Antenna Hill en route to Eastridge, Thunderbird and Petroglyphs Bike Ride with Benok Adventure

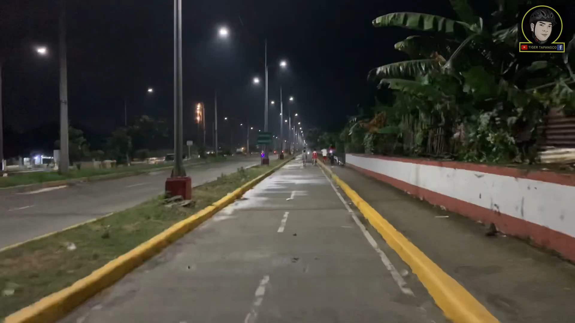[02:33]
Five 5:30 ng umaga mga kasakmal, kaya madilim pa. At nandito ngayon tayo sa may area ng C6.